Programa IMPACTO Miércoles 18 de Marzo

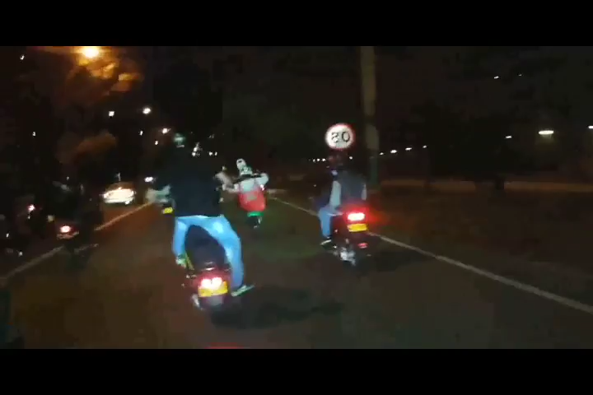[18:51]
Si las avispitas han criticado los llamados piques que se realizan con carros y motos, peor es este, en donde los protagonistas no cuentan con ningún tipo de protección.